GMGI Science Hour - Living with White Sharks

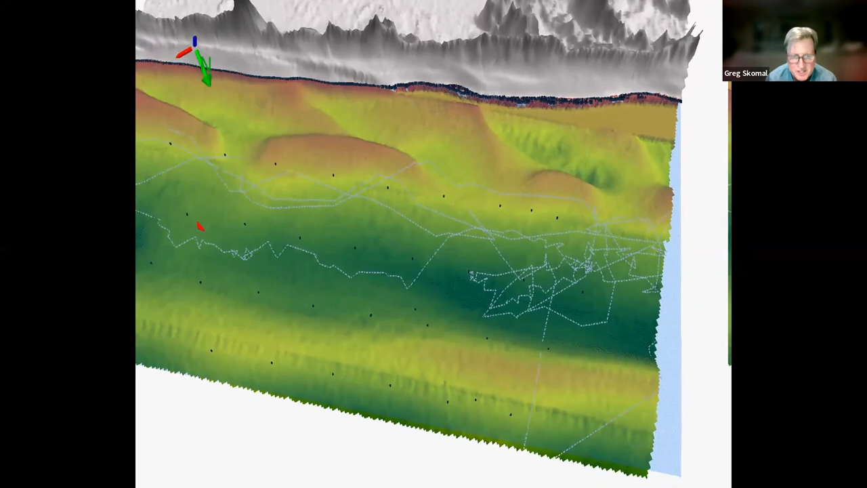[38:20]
And they have to go offshore to feed. And so the shark is using that deep trough to its advantage. You know, and it's a great example of how any lifeguard working this beach,
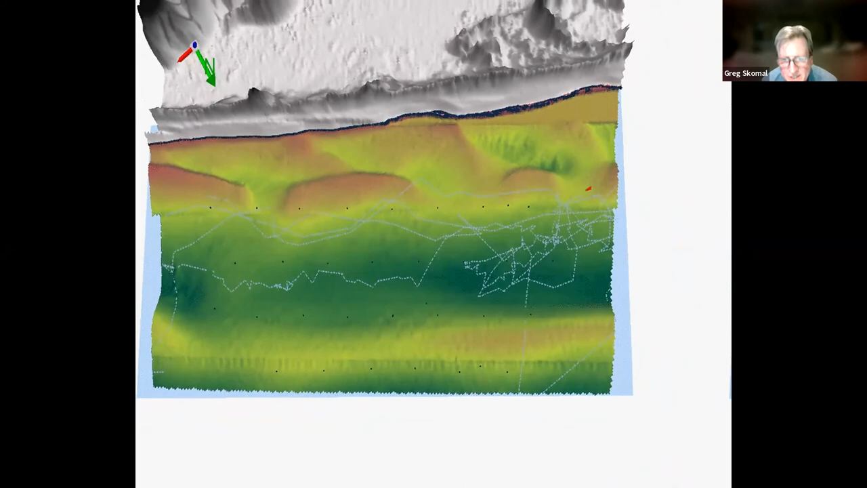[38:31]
if they understand the topography of that beach, where the sandbars,
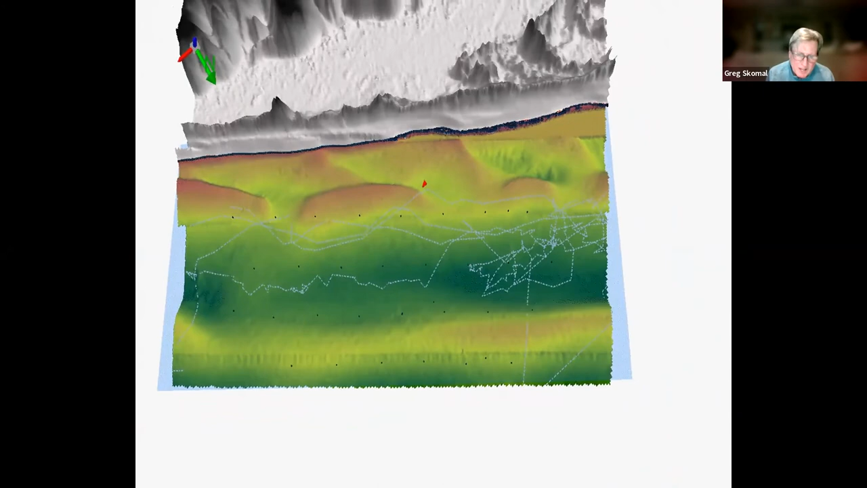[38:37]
where are the water depths that are deep, and how does that change with tide,
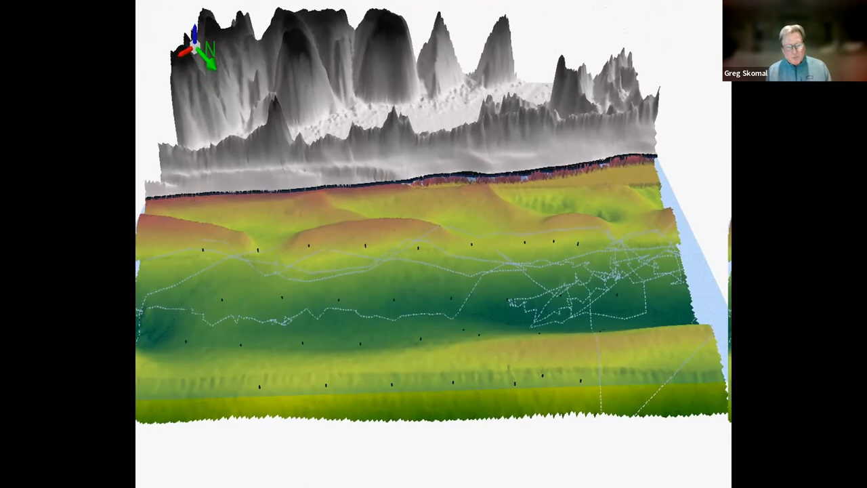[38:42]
now you've got information that allows you to make a decision as to what swimmers should or should not do in that area. Again, providing information to public safety officials.